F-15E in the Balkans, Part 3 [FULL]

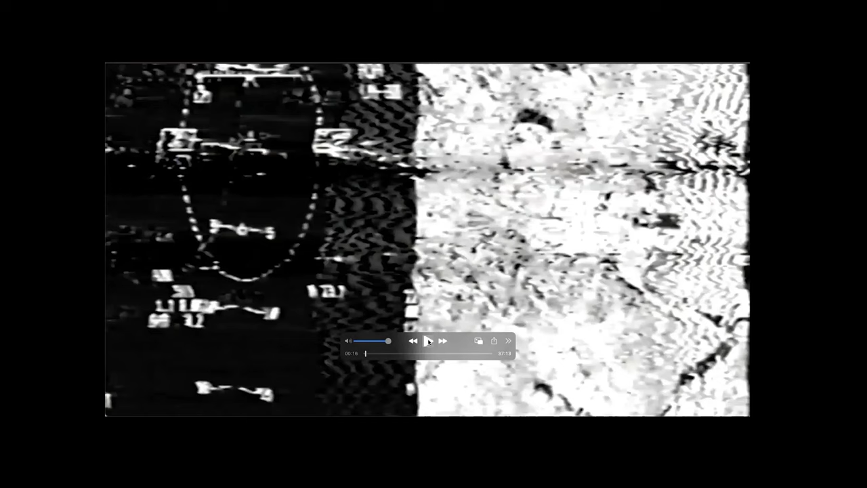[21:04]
That's a radar map on the right, HUD on the left. As you can see, it's crap. It'll get better as the tape rolls. That is us getting spiked and you're about to hear a good example of calm from Shooter.
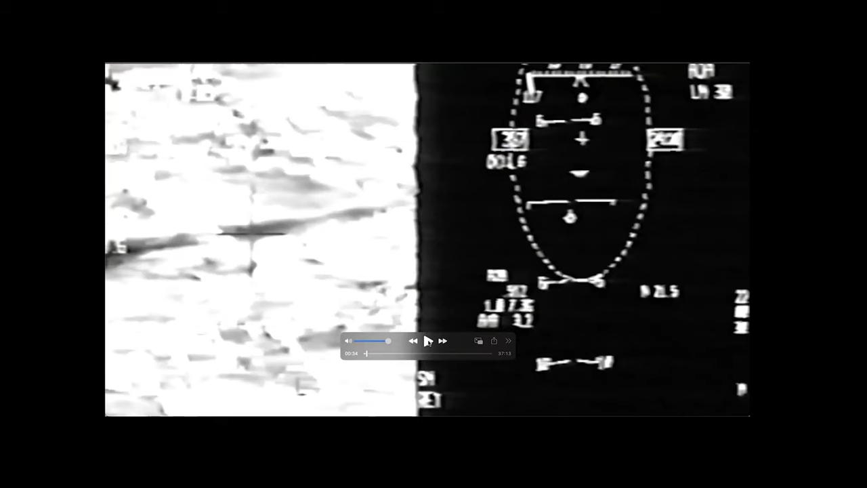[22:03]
Okay. Yeah, that would, uh, because if it were daytime, we actually, the strike Eagle at the time could not film the forward looking infrared on the HUD. If you had it selected and I definitely had it selected, it just went blank. Um, the channel through the system, it could accept the low quality HUD camera. Um, but it, it would just dump all of the flare and you just get HUD symbology. Cause I fly with the flare up over the HUD camera a hundred percent of the time because I don't get sun glow.
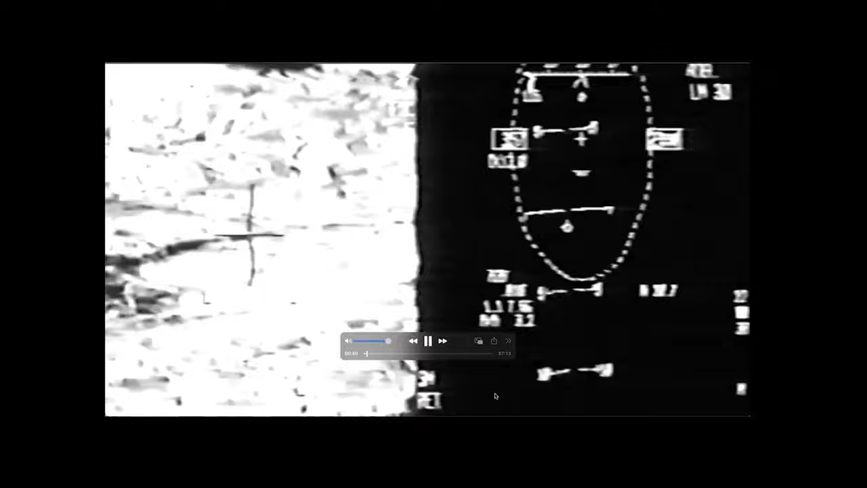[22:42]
It's a nice, crisp picture. Uh, it gives me good asset. What are we
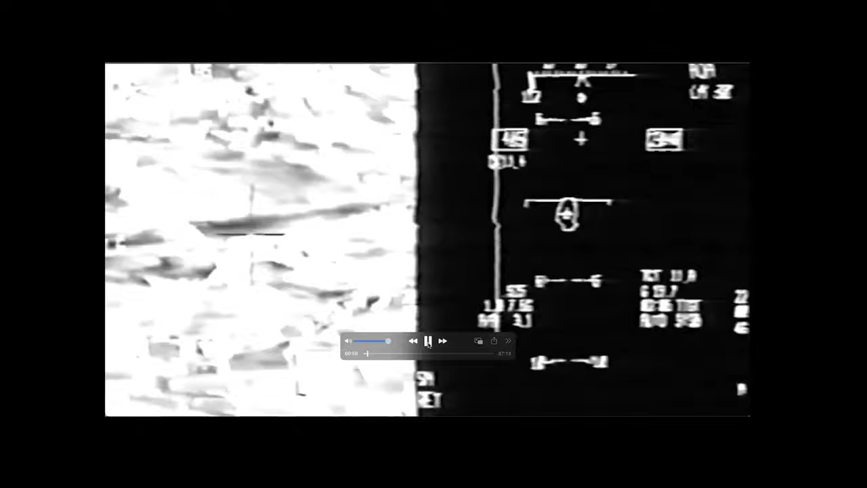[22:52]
got those guys out there at the fire off. Yeah. See, I'd passed the radar up front shooters, miring the radar.
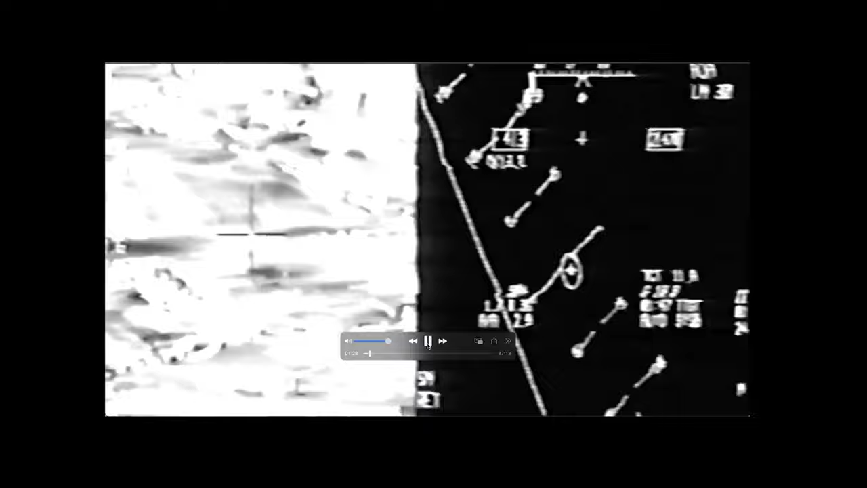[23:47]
Yeah. I got a glow on the ground of the skater. Okay. So the picture is beginning to clear up, but it's still extra crappy.
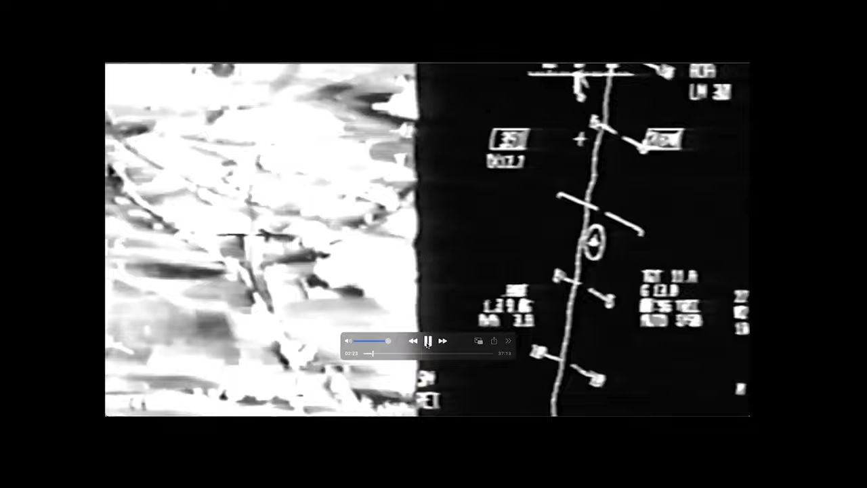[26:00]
It's all business all the time. And that's all you're hearing is informational call-outs. All right, one, three, zero, seven, three, 80. Magic picture, clear. All right, Keeney. Copy. Target ID. That's all I say. ID.
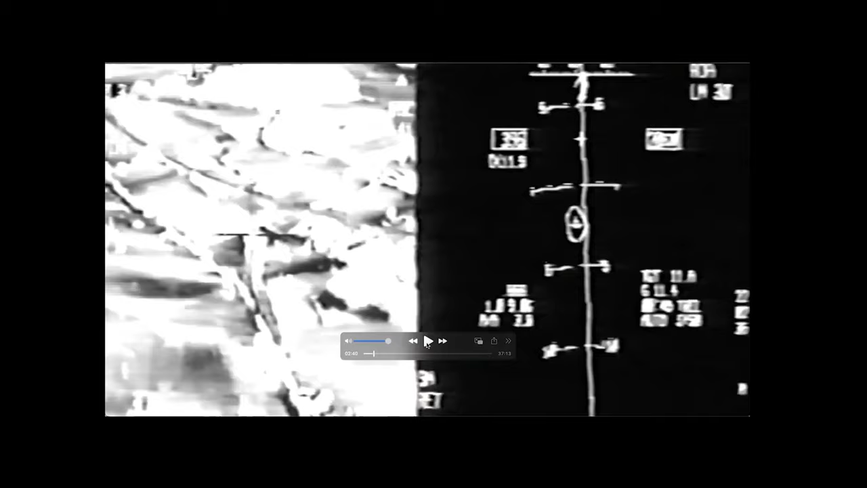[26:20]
I got it. I positively ID'd the target.
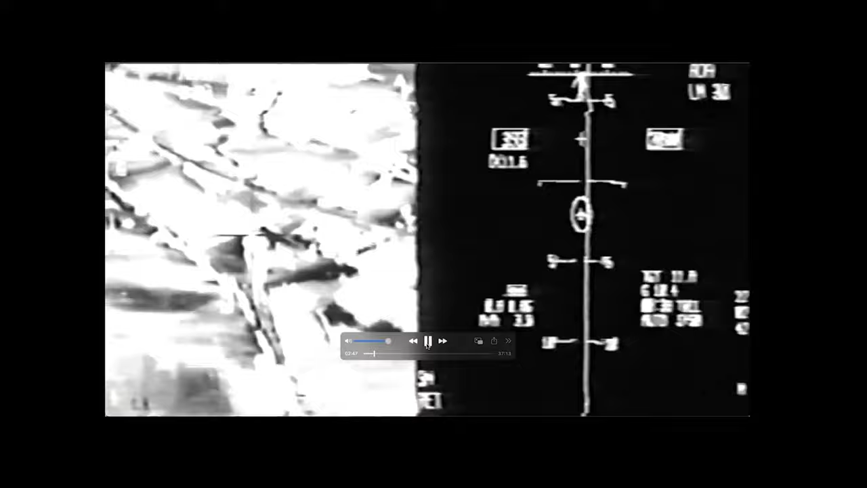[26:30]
How does it look for time of flight? It's going to look good. Copy that. What Shooter's asking is, we've got wispy clouds around. How does it look for the time of flight? Meaning, are there going to be any clouds in our way? So I back out the pod, look in wide field of view, don't see any, move forward. He's already said it's going to be pretty good.
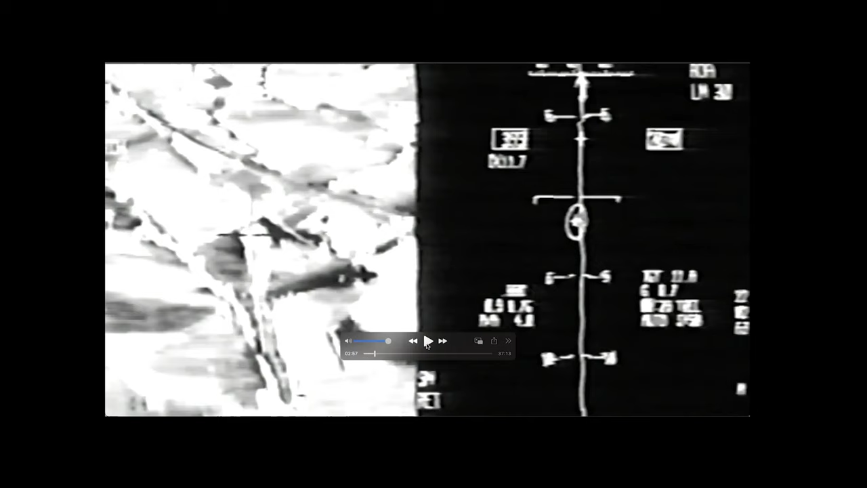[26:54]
And the backseater in the front aircraft is just called Pickle, meaning he's just released his bomb.
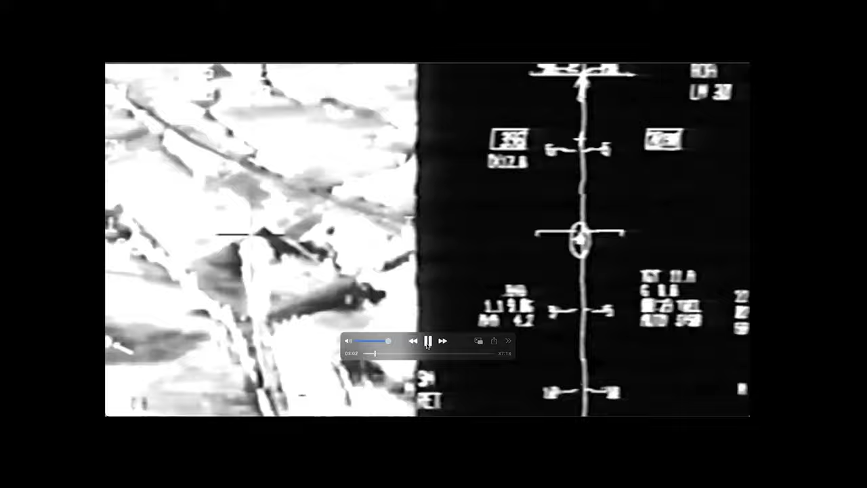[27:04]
Man, this video is terrible. You can see the railroad tracks coming up from the bottom. And the warm tunnel. And up to the left of the crosshairs, there's a couple of craters from previous days where we dropped weapons stupid through the weather because we had no other option.
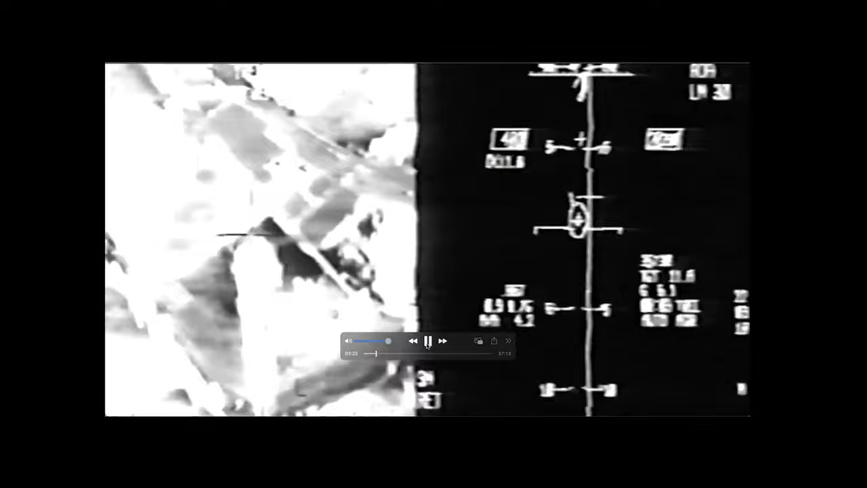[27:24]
And the backseater is lazing a little higher than where I placed my crosshairs. And two bombs are going to come from the top.
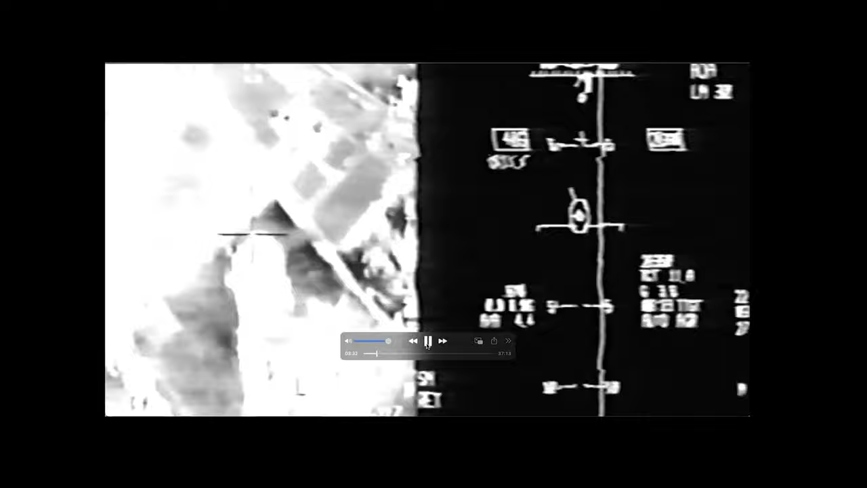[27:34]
Here they come. Shaq, Shaq, straight through. Remember that? We're jamming something. We're jamming something. So we're off. That's the first hit. And we're going to turn around and we're going to get the other end of the tunnel.
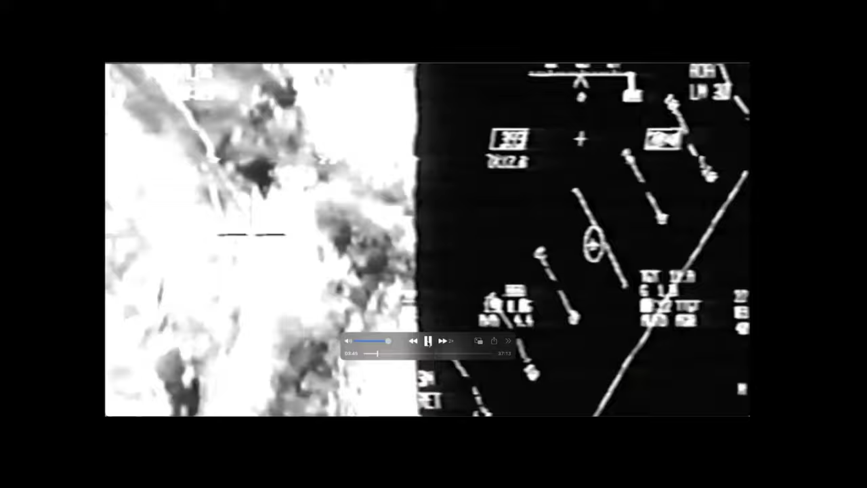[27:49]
And so what we don't realize is his bombs went through the top, but it completely collapsed the tunnel. And so we're going to swing around from the other direction and I'm going to cheat because we're overflying the tunnel on the way out in order to get spacing. So I'm going to designate the tunnel and update my nav system on the first overflight. And then we're going to fly out a bit and turn around. And I'm showing this fast forward because otherwise it's long, boring and quiet.